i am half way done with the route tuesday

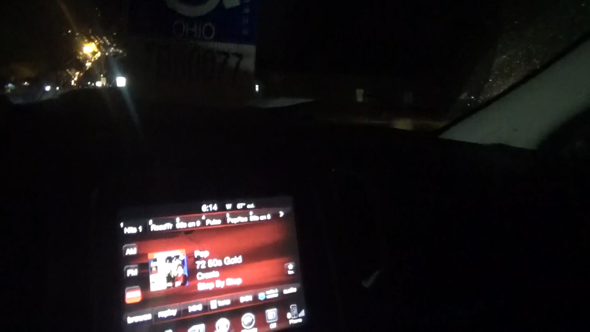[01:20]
But I think I know how I'm going to get home. As I'll, after I get out of Fayette,
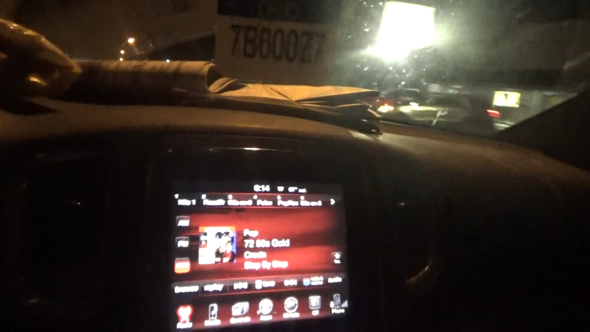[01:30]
I'll come to this stop sign near this Marathon Station.
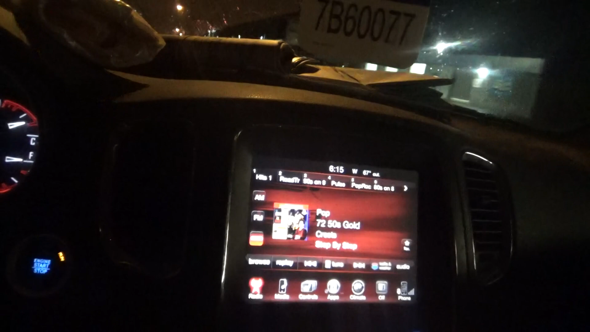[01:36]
I'm going to just go straight and turn.